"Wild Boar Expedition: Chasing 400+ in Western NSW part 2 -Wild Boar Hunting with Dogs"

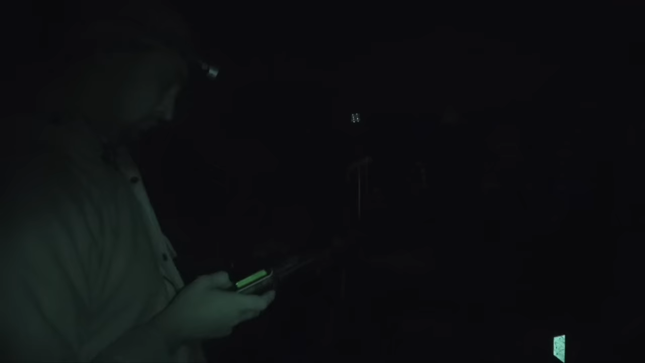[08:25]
The dogs were moving out pretty quick when I heard what I thought was a hit up.
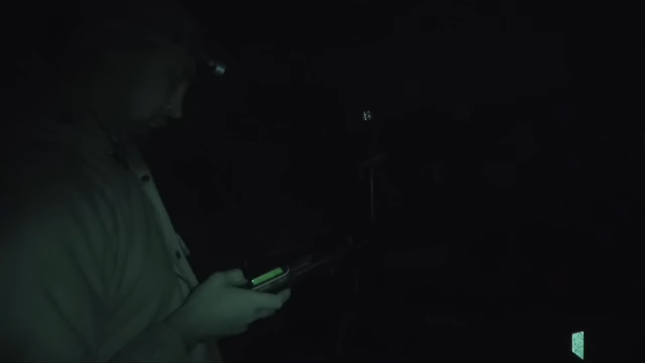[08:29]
Yeah. Huh? Heard that. I didn't hear anything.